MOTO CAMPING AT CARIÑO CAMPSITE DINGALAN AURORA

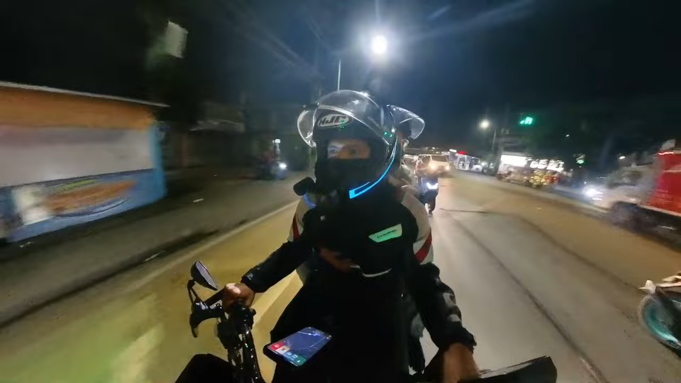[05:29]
Alright, so guys, time check is 5:02. Lumusot kami ng vibe na maliit na skinita. Ano to? Going to bypass to eh. Papuntang bypass Plaridel to, guys. Ano, di ba? Shortcut lang.
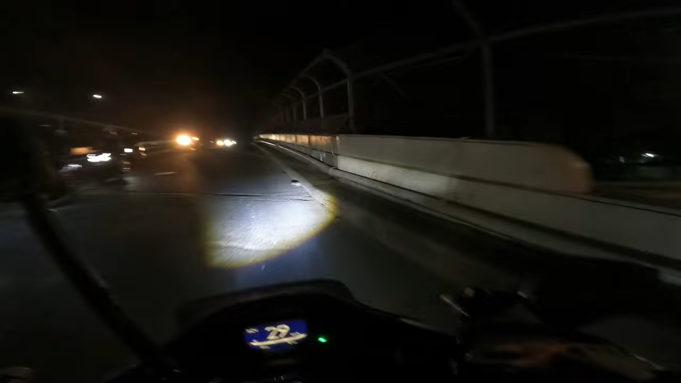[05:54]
So, ito guys, ano to? Expressway. North Expressway. So, lumusot lang talaga kami ng mga loob-looban.
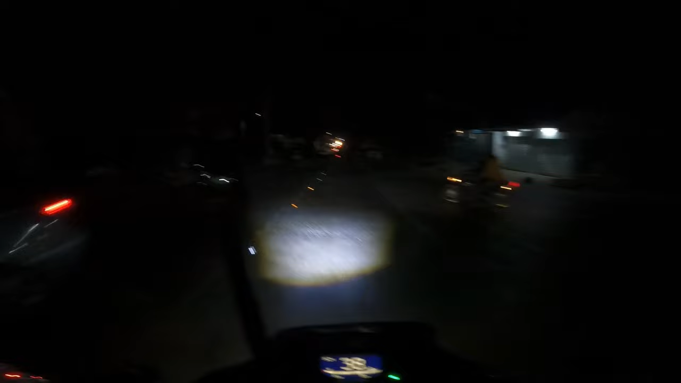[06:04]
Time check is 5:29. So, nandito na kami sa Plaridel Bypass. Medyo maaga kami ngayon. Napaaga ang biyahe namin.
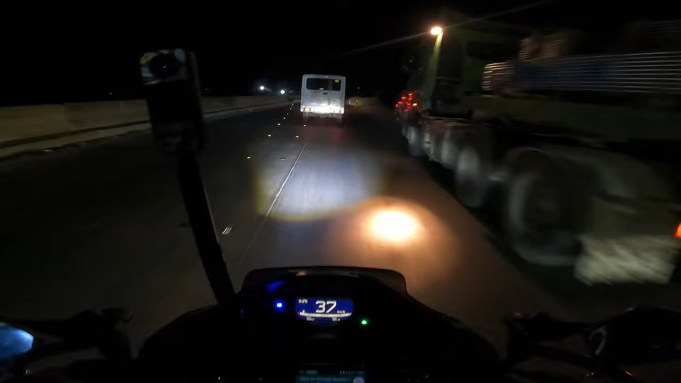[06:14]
Ganda yung pacing. Ganda yung pacing namin. And at the same time, wala masyadong traffic. Dire-diretso lang kami. So, ngayon, medyo maraming sasakyan gagawa nung inaayos pa yung kabilang lane. So, yung lane dapat na ito, maluwag to eh. Yung time na pumunta kami dito, maluwag sobre.
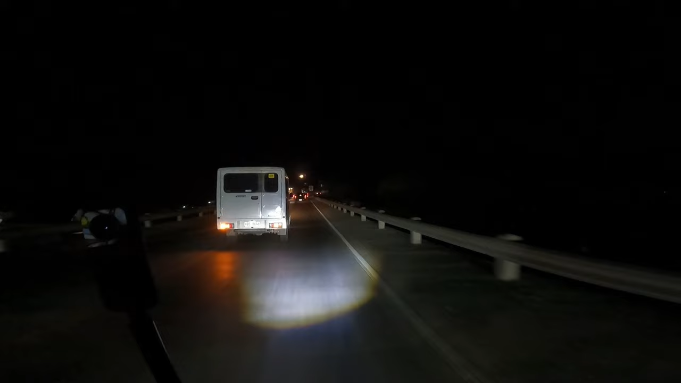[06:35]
So, finally, nakarating din! Wow! Woohoo!
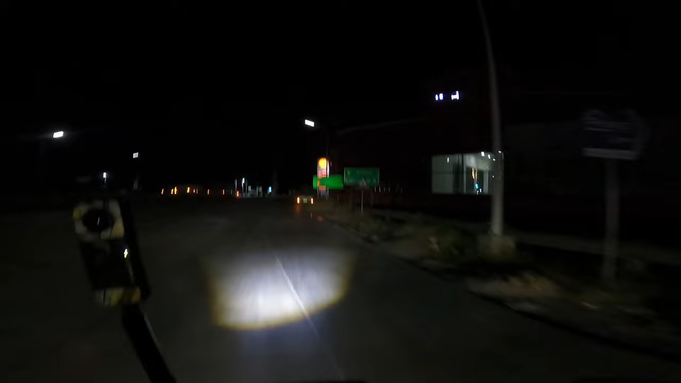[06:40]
Gaba! Daming riders din pala dito.
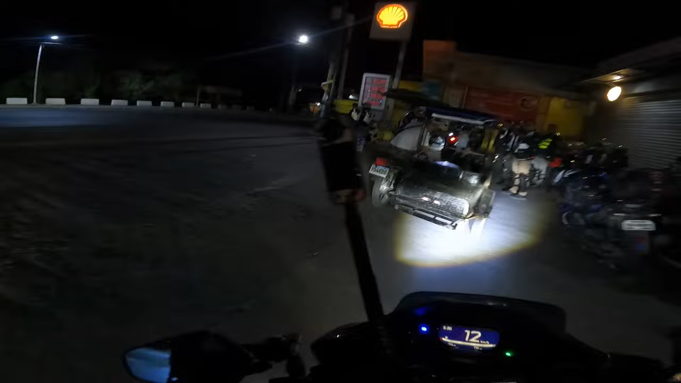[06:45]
Daming riders. Stretching muna tayo. Dire-diretso eh. Pahinga muna tayo. Huh?
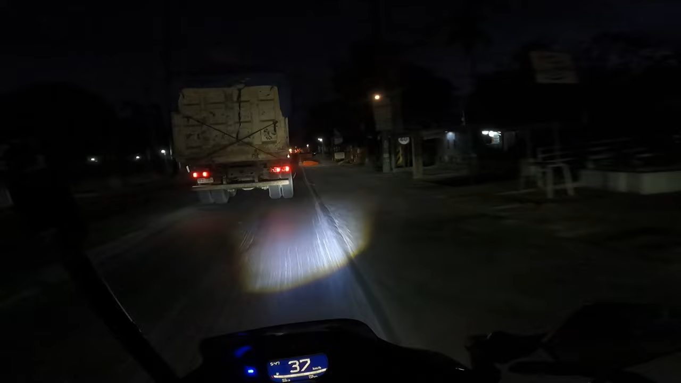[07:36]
Huwag kayo sa kalik, huwag kayo sa kanan. May barricade na sasalubong.
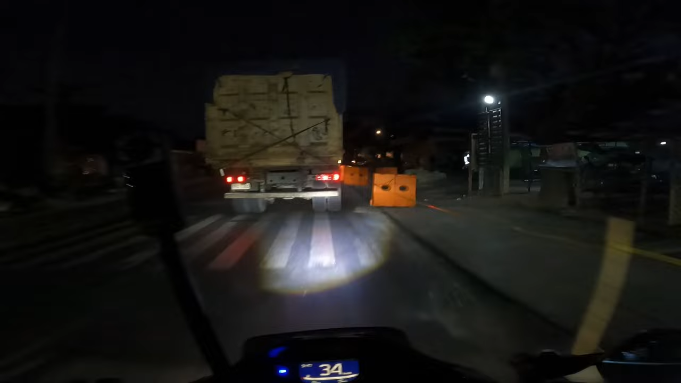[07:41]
Tsaga tayo dito sa likod ng truck. Nasa likod na ba kayo? Ah, wala pa, naipit kayo sa... Sa likod ako ng ranger. Ranger ba yan? Malas yung hap. Oh my gosh! Hindi, may mga nakatambak na graban din eh. Antayin natin lumuwag ang kanan. Oo. Alam ko, hihinto ko eh. Bigla lang. Hop, wag muna. Easy. Ito, buhangin palang arga niyan.